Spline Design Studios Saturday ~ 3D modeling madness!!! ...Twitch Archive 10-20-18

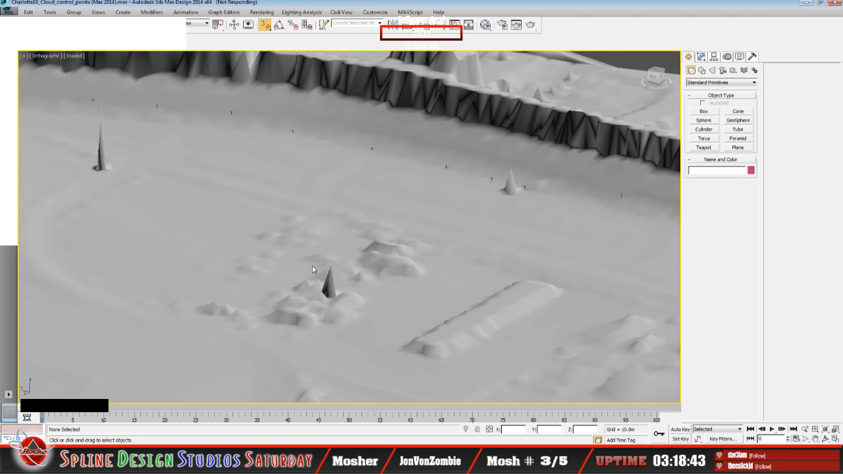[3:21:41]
So this one I've already got all lined up to. This one I've already got my cones applied. This was my initial method of applying the cones based on. Saving this scene, I've already removed. Let me double check that. Yeah, I've already removed the ground plane. And this is without having the LiDAR actually mapped.
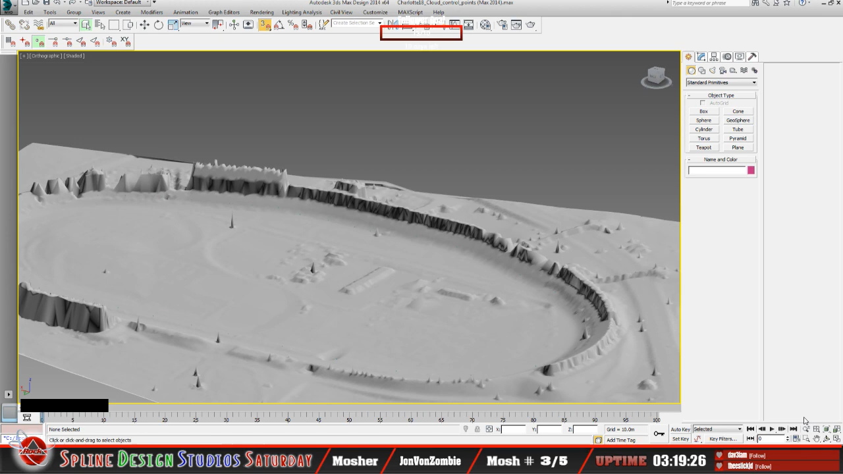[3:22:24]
Maybe the demo typically is in reference to boobs, old school slang, or other bits and pieces. Okay, gotcha. I gotcha. Alright, so, yeah, without actually mapping the LiDAR itself, okay, I've got these control points in here,
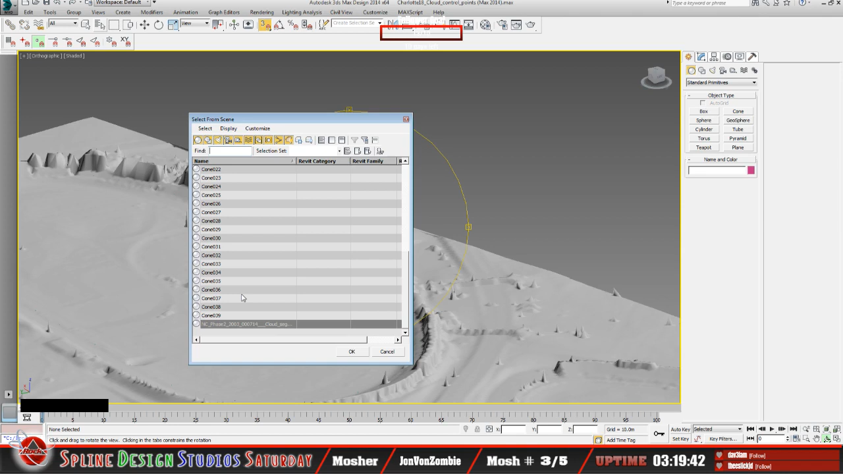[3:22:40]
and I think I've kind of showed you this already, but I'm going to kind of go over this a little more detail. So, like, my first cone here, if I zoom in on that, I know you were mentioning,
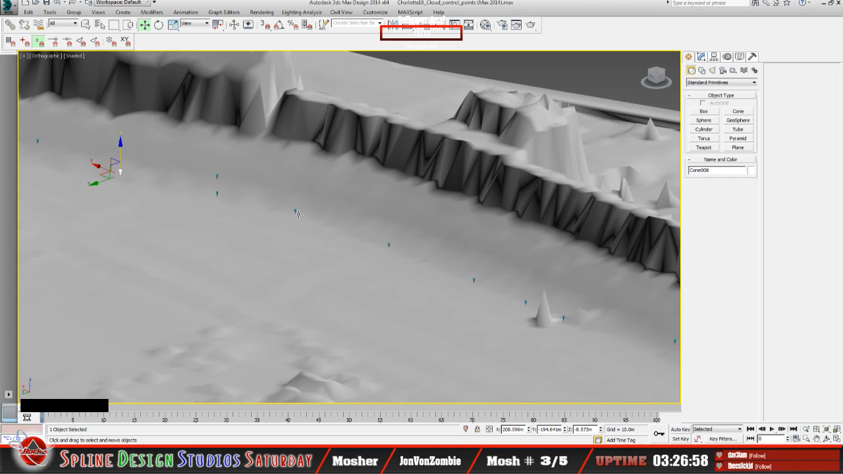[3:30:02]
You know, as far as the trajectory, I guess you could say, I guess, of how these points are.
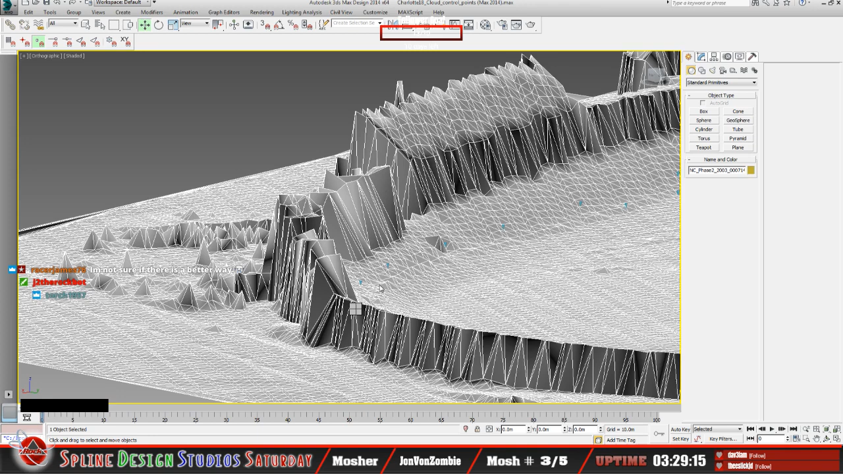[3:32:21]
Yeah, see, I haven't adjusted any of these, but you get an idea of how this would work.
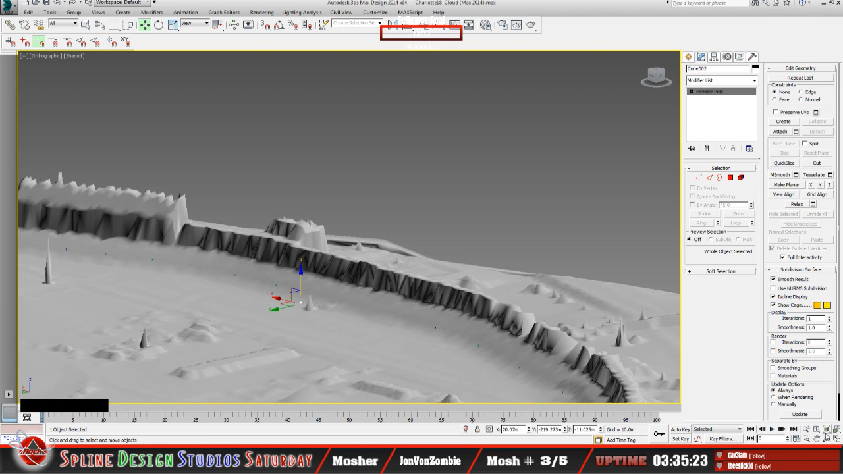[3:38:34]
Because of the way this is laid out here, this has got a pretty
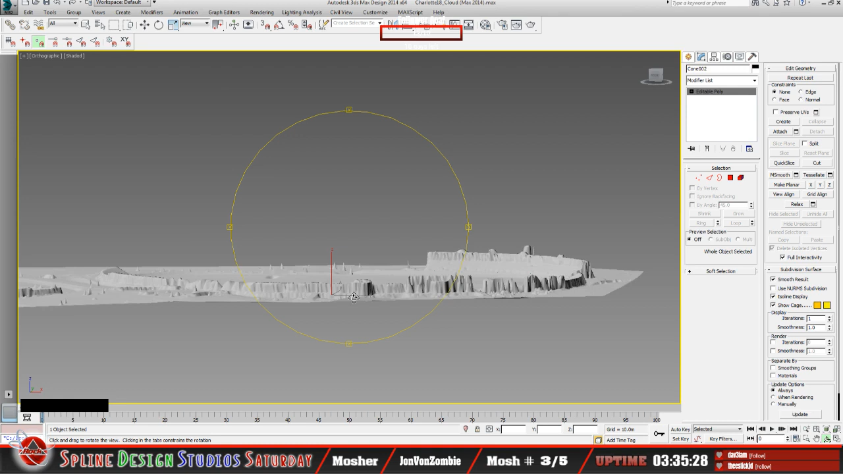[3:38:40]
significant amount of slope
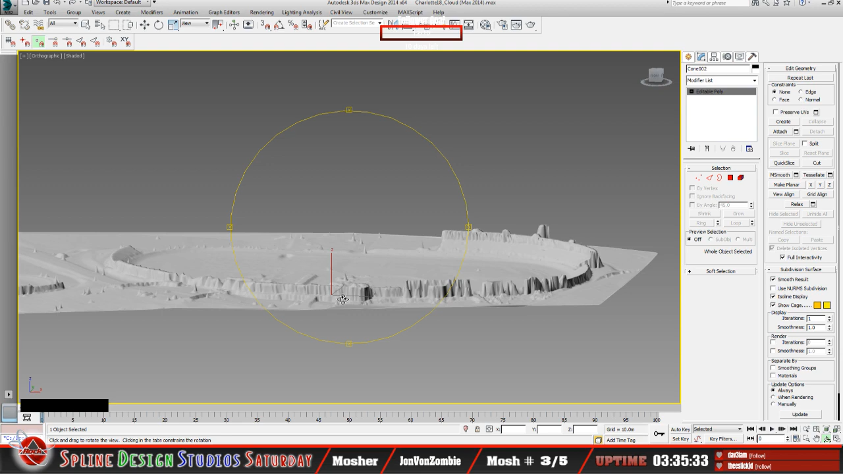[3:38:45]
on one end of the track as opposed to the other, and that's what I come to find, I guess, with putting these control points in there. So keeping in mind, I guess, that this point cloud is at zero, everything's at zero.
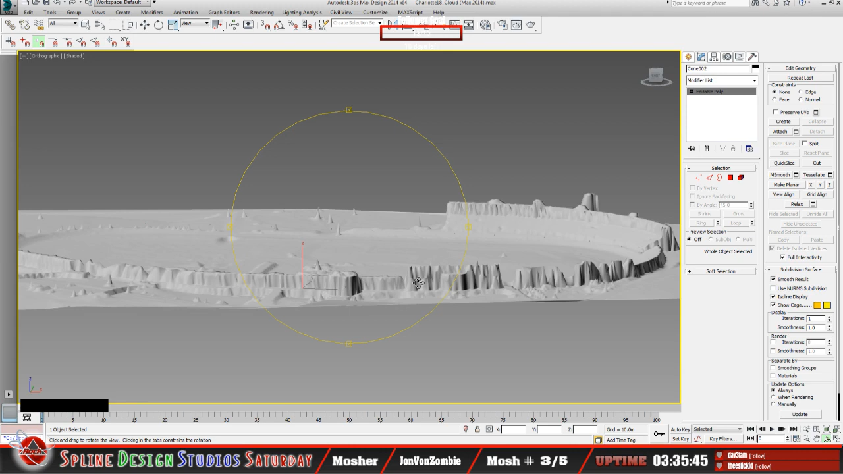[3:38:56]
So if you consider where I've got these control points, so like this one, how far down is that?
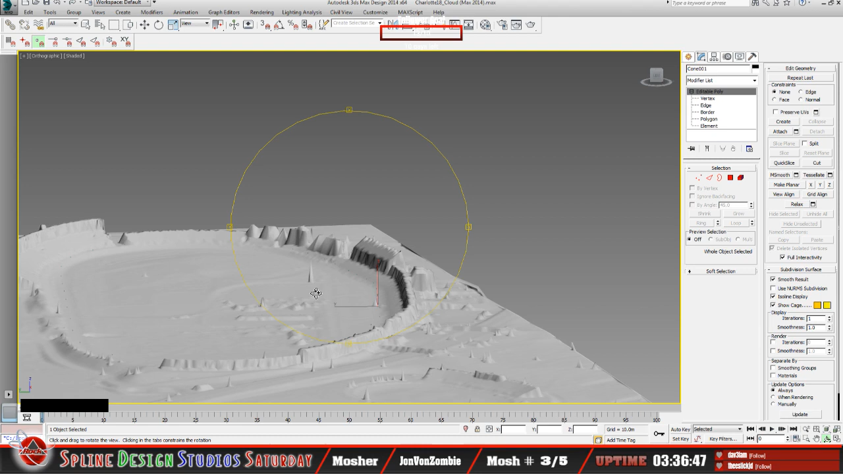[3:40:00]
Okay, but the fact that it's nearly impossible, it's just too many, it's too much information, even for this one. There's, in fact, let me count it out here. So the number of polys in this alone, keeping in mind I have the dirt track here as well.
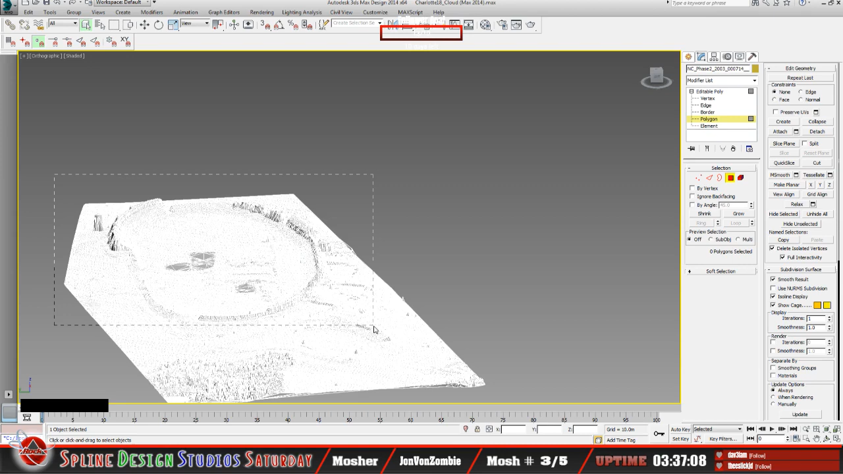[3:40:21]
So even if I was to consider just the track, not the dirt track, but just that, that's 119,000 polys. So we're just south of 120,000 polys. That's just way too much information to break down into a 3DO model and bring that into Sandbox to use as
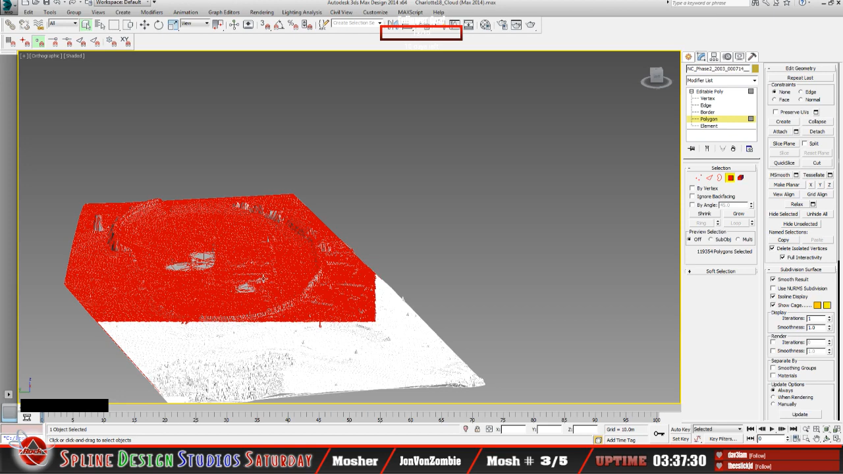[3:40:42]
elevation data. So the fact that we do necessarily have to consider using control points, as we've labeled them, you know, based on the LiDAR data, using a cone, and like I was saying, as far as you want to use it, make it so that it's kind of almost the same idea of this 3D Safer process, and it's basically
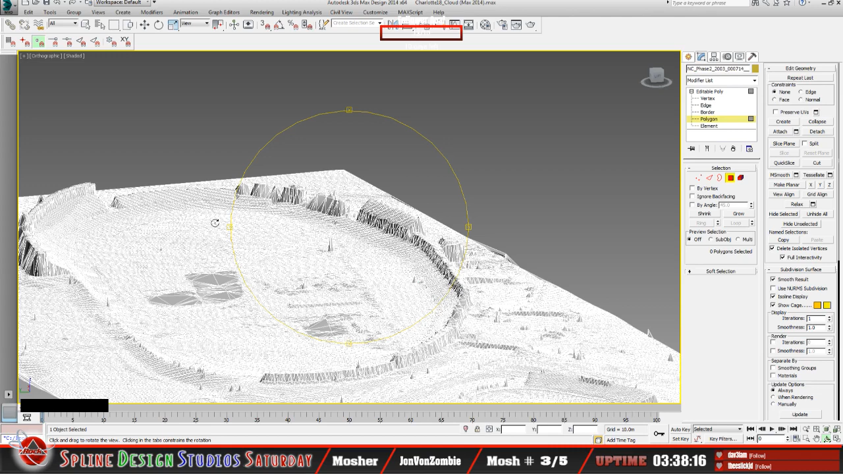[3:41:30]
so that you can use those control points as a reference point as to how that elevation data, as far as the X sections in the Sandbox, need to be adjusted, because you can adjust your elevation based on those control points. That's the whole idea of it. You know, because we can't bring this LiDAR data in to Sandbox itself, it's just way too much information by itself.
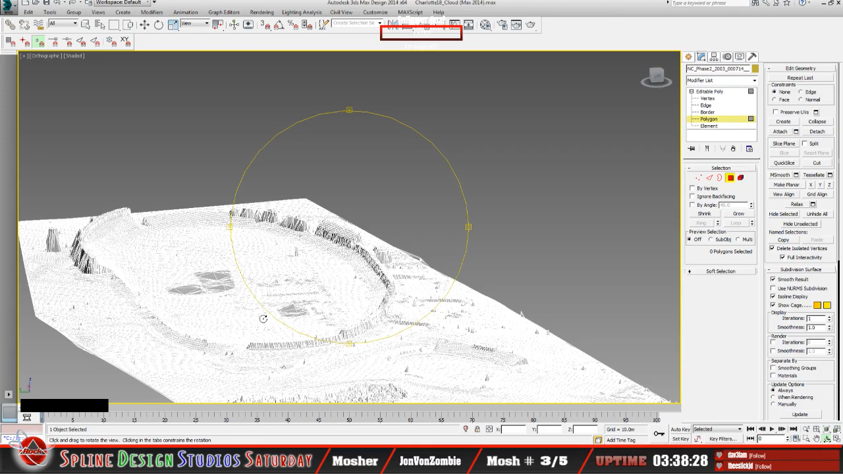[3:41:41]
So if anything, that's what I wanted to. But I guess the other thing that I consider, and I know, James, you have necessarily shown this as well, I think it's a little bit, for lack of a better way to put it, it's a little bit more tedious, I guess, to apply.